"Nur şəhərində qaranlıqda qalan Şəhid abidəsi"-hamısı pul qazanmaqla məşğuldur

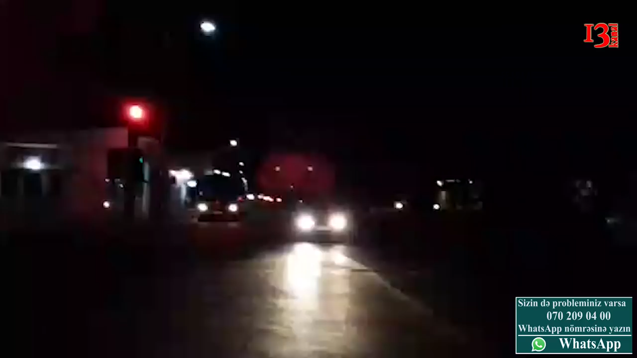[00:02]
Baxın, bir tərəf belə olsa, bir tərəflə belə olsa, baxın, işıqlandırma dirəyi var. İndi çeşər adres qəsəbəsində. Baxın.